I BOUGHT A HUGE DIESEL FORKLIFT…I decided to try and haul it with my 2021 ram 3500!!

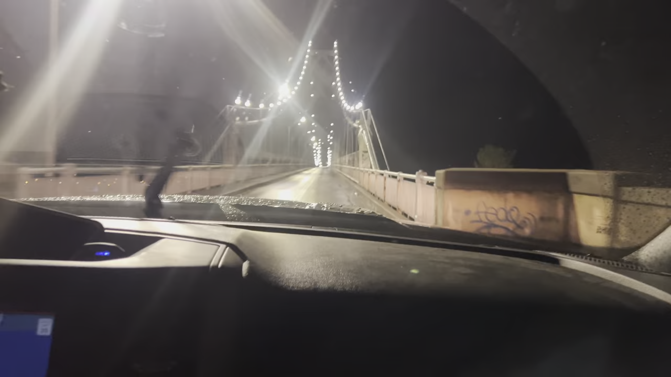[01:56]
my GPS told me to do it.
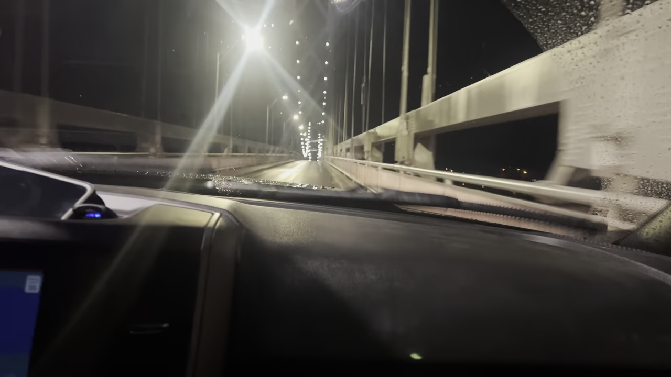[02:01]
Hey, once we are loaded, we cannot come back across this bridge. Good trailer fits between the lines. Because we're definitely on the limit of weight right now. Can you swim? I don't want to try. It's pretty cold out there. I got a stupid question.
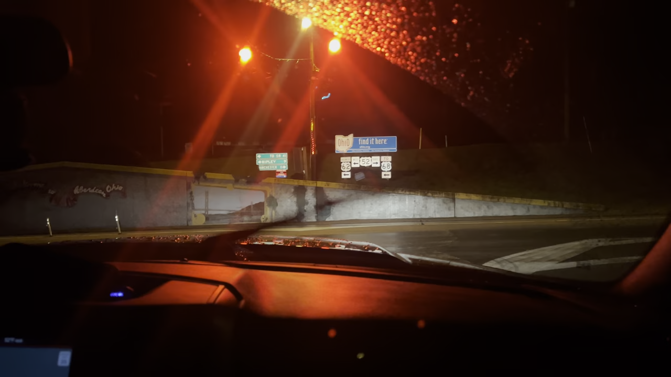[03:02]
Pretty bridge. So yeah, oh yeah. Wait till you see the big bridge, the new bridge when we go out. All right, we're almost there.
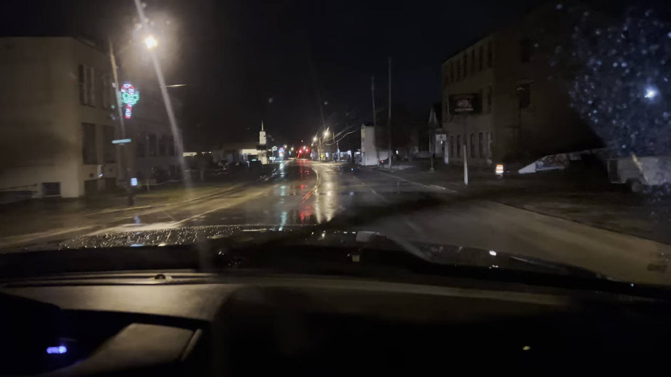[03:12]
Like 0.8 miles, we're gonna be there to get this big old forklift.
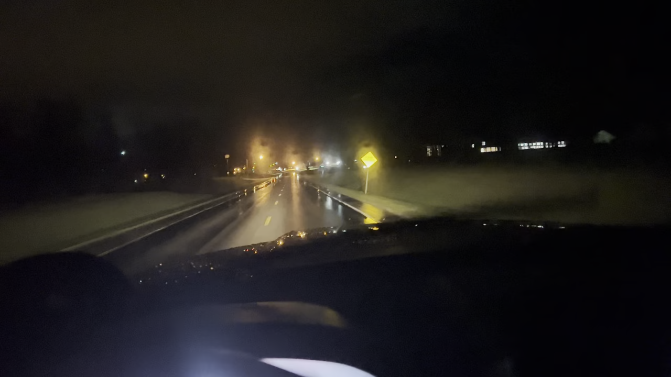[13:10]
I did the take a shower every night, at least, or every morning. My dad was bad for it. Good trailer brakes. Yeah, it starts good. One thing about it, the trailer brakes shouldn't slide.
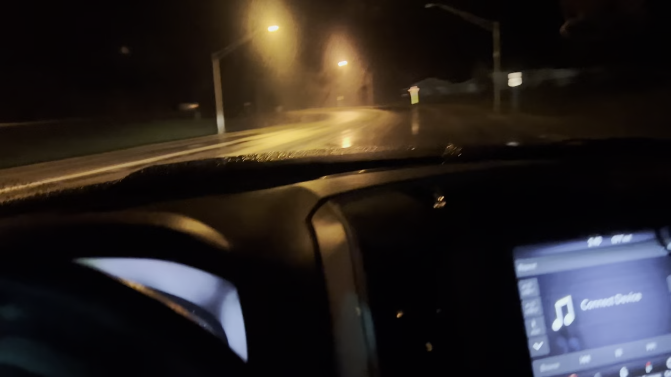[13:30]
We're really about to test it out here in a minute because this, I don't know, low fuel, this big hill we're about to climb. I know what this thing's made of here in just a second. I love hanging out with somebody crazier than me.
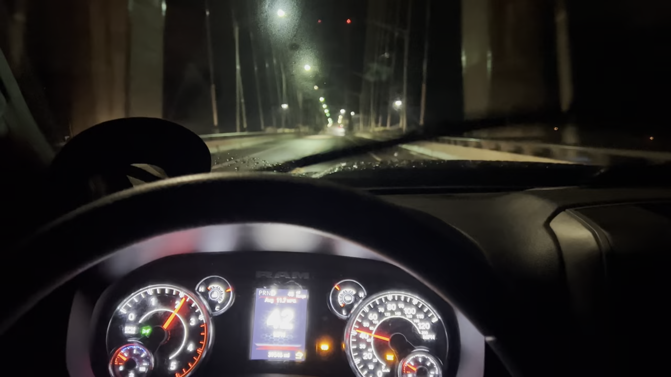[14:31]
It's a monster, ain't it? Yeah, it is. Get up here and get a little forklift with me. This forklift will pick up every forklift I've ever seen. Oh, yeah. It's definitely a freaking load. Holy crap. This truck is like, no. No. This is not happening. Oh, is that 2 state troopers sitting up there? Or is that a truck? That's a truck. Okay. It's just my conscience or whatever you call it.
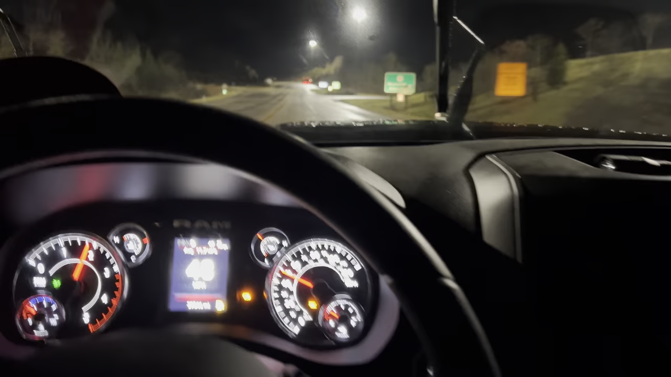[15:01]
It'd be awesome if we could avoid the state troopers. Come on, truck. If the trucker's not asleep when you go by, he's gonna be like, that guy's an idiot. Definitely thinking that. Dude, it's handling this hill pretty good. He's going to say, I'll bet that dude don't even have a CDL. Yeah, he's sitting in the driver's seat, too.
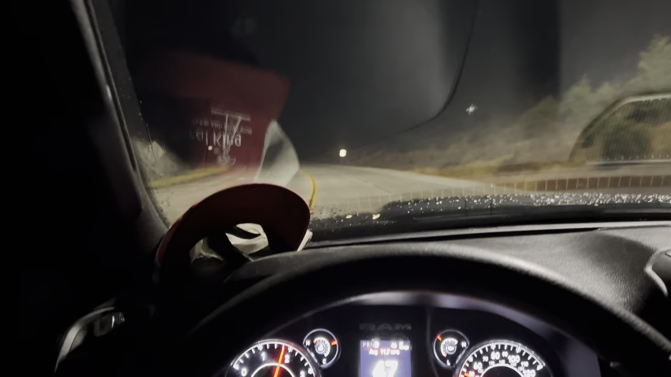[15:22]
Dang, dude, she's handling the hill. Man, that's pretty impressive. Posted speed limit up this hill. Yeah, and this is not a little hill, guys. Like, yeah, probably 8%. Yep. This thing got the power. I mean, that's good. One thing I will say, this truck has got good power. For a quarter of a tank of gas in the last 300 feet.
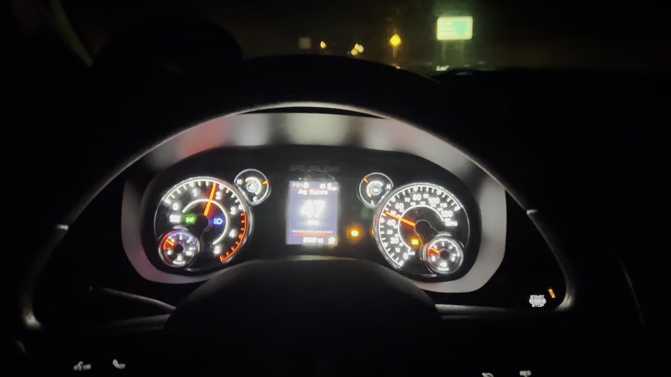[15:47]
Yeah.
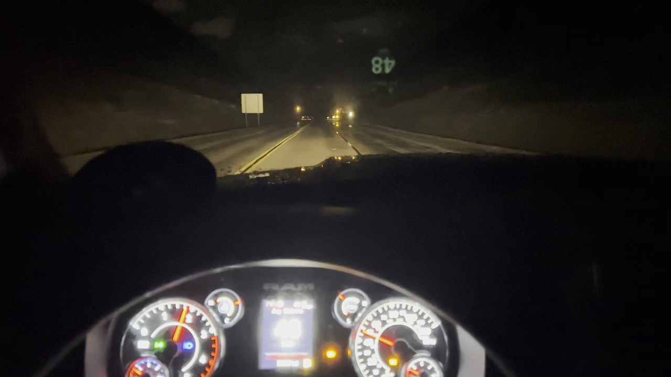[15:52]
Dang, dude. Let her eat, son. Look at her accelerating uphill. I ain't even to the floor yet either. Man. Oh, yeah, definitely. For a darn single wheel truck, though, tell me. It's not riding stiff anymore. Pretty flexed out. But seriously though, for a single wheel truck, look what it's pulling.